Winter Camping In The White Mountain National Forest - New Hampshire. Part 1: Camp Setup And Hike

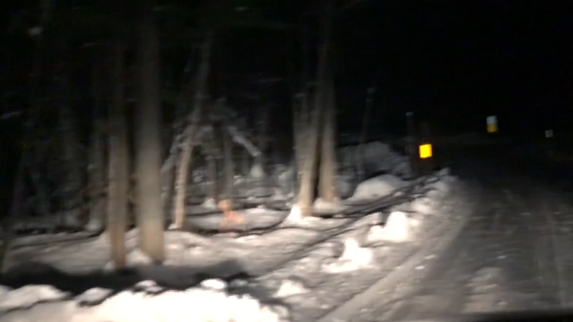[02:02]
But now I'm on the campground with ploughed streets which is nice and now I just have to find my way around. I think these are the RV sites which allow me to park my car right by the spot. I'll check them out first because that will be easier but I'm going to drive around in the loop because on the other side of this there's supposed to be the river.
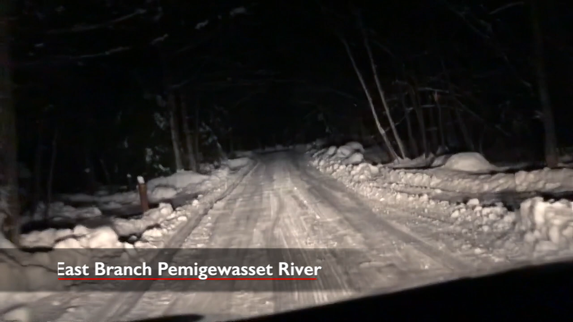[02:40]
I'll put it on the screen. But the highway that I just came from is pretty busy and I would expect to hear that at night but by the river it's supposed to be really nice and the river makes some nice noise. So I'm looking forward to that. I haven't seen any cars, any tents or anything yet. I don't expect to see any honestly.